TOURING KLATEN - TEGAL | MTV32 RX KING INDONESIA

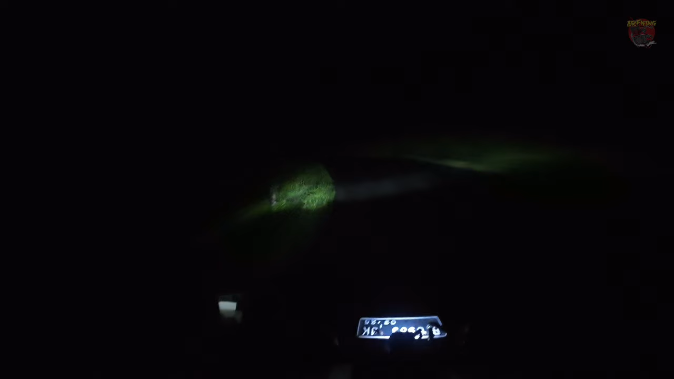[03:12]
seperti yang gua bilang tadi teman-teman ya bahwa di jalan ini bener-bener sumber penerangan itu sangat minim banget teman-teman bahkan bisa gua bilang di suatu jalan itu bisa jadi penerangan hanya dari lampu motor gua teman-teman ya tapi memang sih beberapa saat
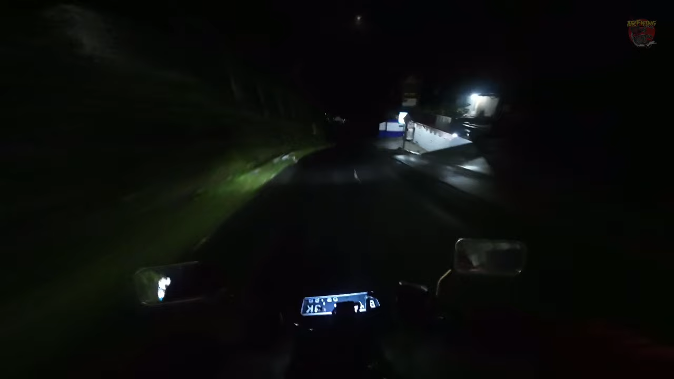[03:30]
kemudian nemu perkampungan ya kemudian ada penerangan dari lampu rumah dan kemudian gelap lagi teman-teman aja tiap dolis dan berjam-jam seperti ini teman-teman jadi yang gua khawatirkan itu dan banget ketika gua masuk ke bagian hutan-hutannya itu kebagian yang tidak ada penerangan yang gua tahu dan ada lubang atau ada jurang atau jalan yang licin itu paling gua khawatirkan teman-teman
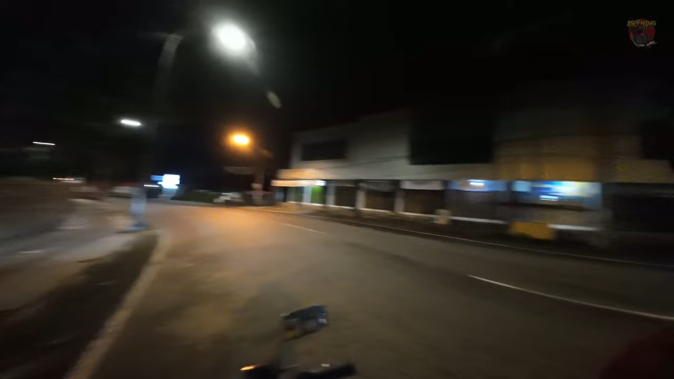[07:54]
ini pertama kali gua ke wonosobo ya temen-temen ya jadi gua bener-bener baru baru ngeliat ini wonosobo dari pasar ketek temen-temen ini langsung meluncur lurus ke bawah dan mesin gua dari tadi mati ya temen-temen ya anjay banget temen-temen bikin nirit gensin nih ada kali 1 kilo ini jadi dari mulai apa namanya wonosobo kota temen-temen ini jalannya udah mulai
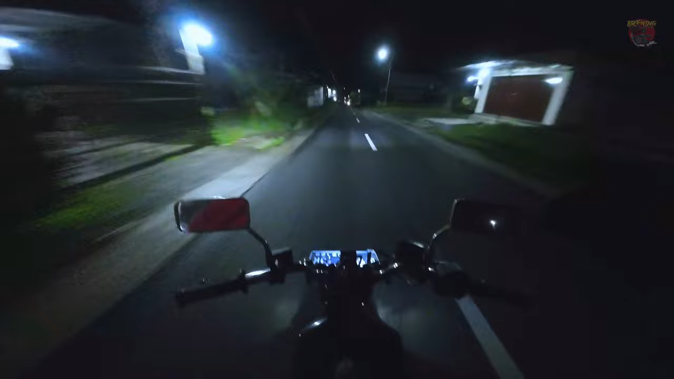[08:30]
bagus banget ya jadi untuk high speed enak buat cornering juga enak temen-temen dan
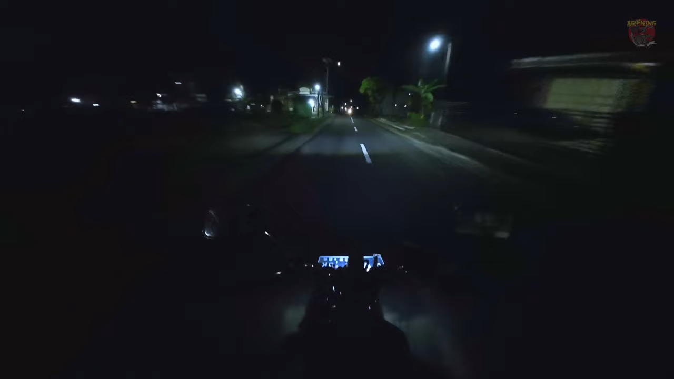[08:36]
jalannya tuh jelas ya gak kayak tadi pas baru mau masuk kok wonosobo nya itu masih banyak hutan dan marka jalannya pun gak jelas temen-temen kalau ini semuanya udah mulai bagus banget apalagi tadi setelah belok kiri dari pasar kertek ya temen-temen ya itu udah bagus banget jalannya dan ini tuh turun terus ini mesin gua masih belum nyala loh
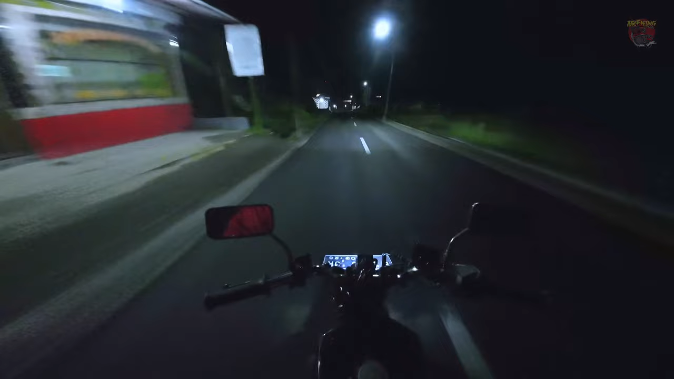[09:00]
anjay 1 kilo lebih mungkin gua ini udah 2 kiloan mungkin ya gak tau udah nyampe mana nih tapi udah